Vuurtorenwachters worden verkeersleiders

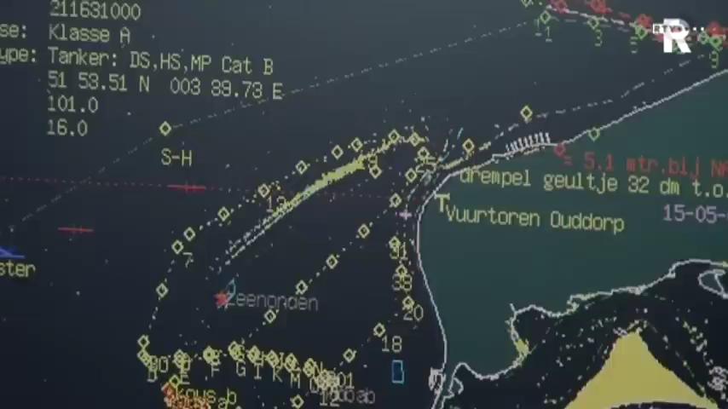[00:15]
Het gaat al sinds jaar en dag met radar en beeldschermen.